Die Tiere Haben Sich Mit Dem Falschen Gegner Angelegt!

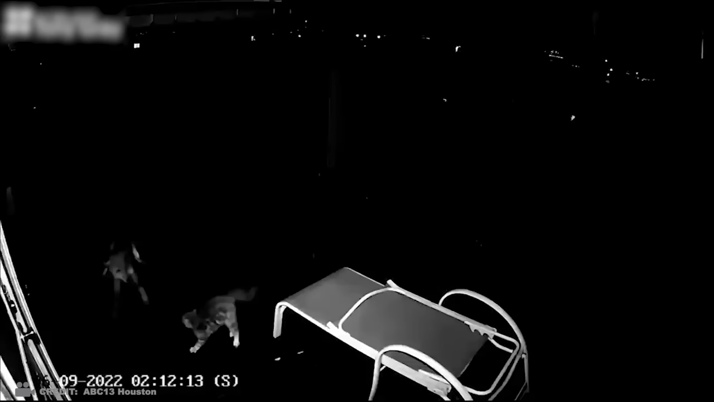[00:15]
Hier ist ein unglaublicher Kampf zwischen einer Katze und einem Kojoten zu sehen, bei dem die rothaarige Katze ihr Zuhause und sich selbst furchtlos vor einem dreisten Tier schätzt.